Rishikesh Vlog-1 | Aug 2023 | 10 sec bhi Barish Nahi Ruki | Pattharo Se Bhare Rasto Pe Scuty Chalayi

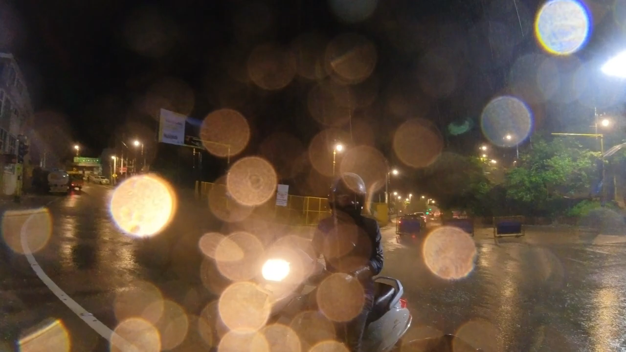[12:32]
बारिश, यहाँ जो हॉस्टल ऊपर दिखा रहा है इस पर, यहाँ पे भयंकर बह रहा है। क्या
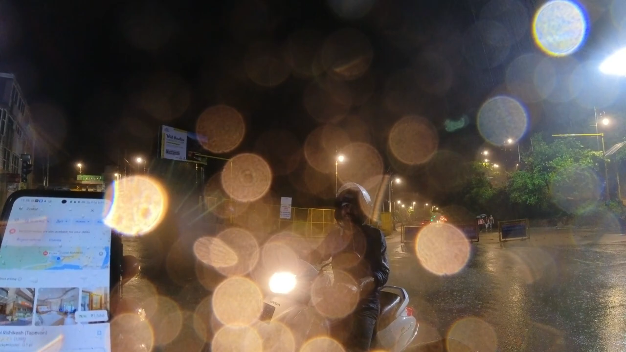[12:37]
होटल देखो, देखते हैं फिर। चलो पानी में लाऊंगा। अरे गाइड भैया पीछे हैं, चल दिए बारिश में घूमने हैं।
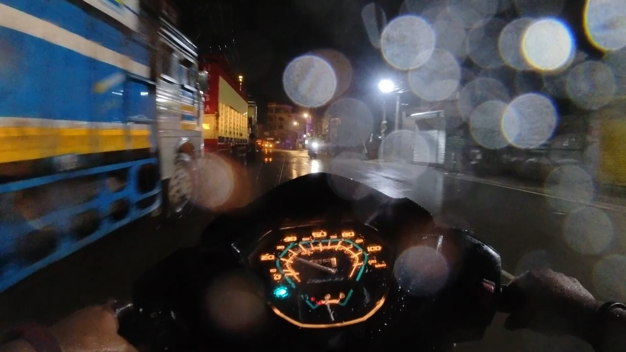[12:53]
यहाँ तो खाने की दुकानें भी नहीं दिख रही हैं, खइयों का।
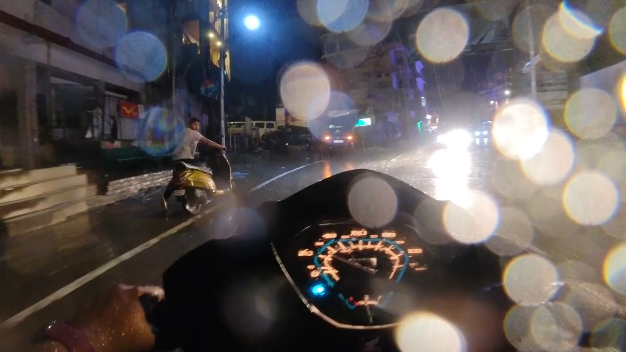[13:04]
देखो भाई सीवर से पानी भगभगा के निकल रहा है।